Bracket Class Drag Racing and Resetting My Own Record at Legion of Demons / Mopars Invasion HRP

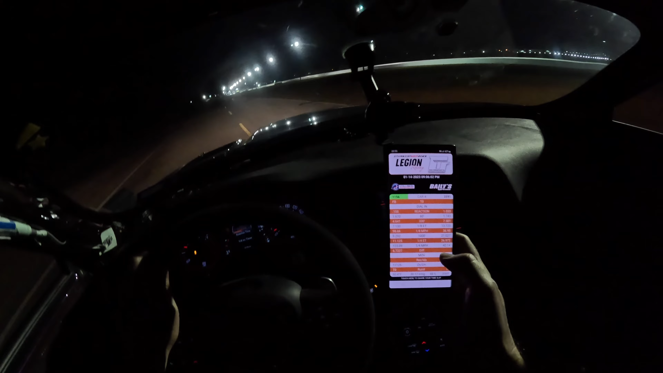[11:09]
All right, let's see what that last run of the night is. Survey says 11-12 at 123.09, so 167-60 foot. So yeah, doing the launch I'm doing, my 60 foots are stayed fairly consistent.